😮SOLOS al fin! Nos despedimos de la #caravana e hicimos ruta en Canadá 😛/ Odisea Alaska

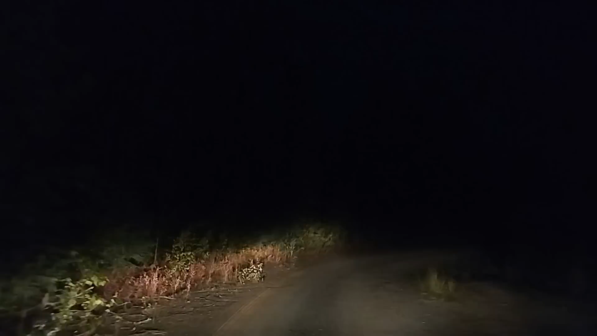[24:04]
pero bueno, vamos a ver qué onda. Se ven, creo que se ven un par de luces por ahí. Está la luna. No nos gusta viajar de noche, obviamente, ¿no?